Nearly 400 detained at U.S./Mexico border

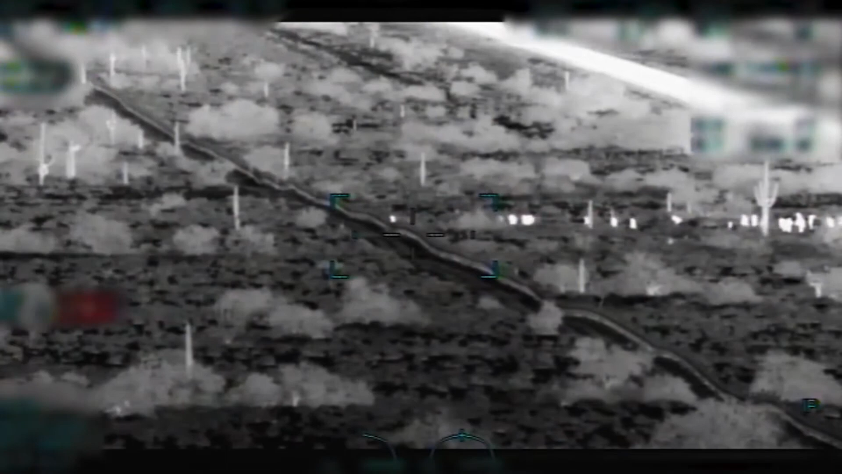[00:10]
Watch this video closely and you can see how fast it happens. Brought to the border in buses, 393 Central American migrants get dropped off and are into the United States in minutes. It's the largest group Tucson sector officials say they've seen in more than a decade.
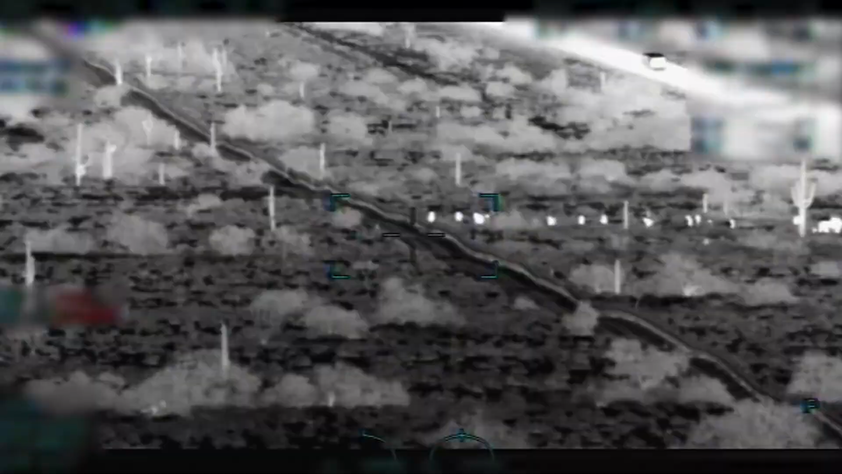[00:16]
I think it's most alarming is that the fact that the group in and of itself, the majority of it was made up of children.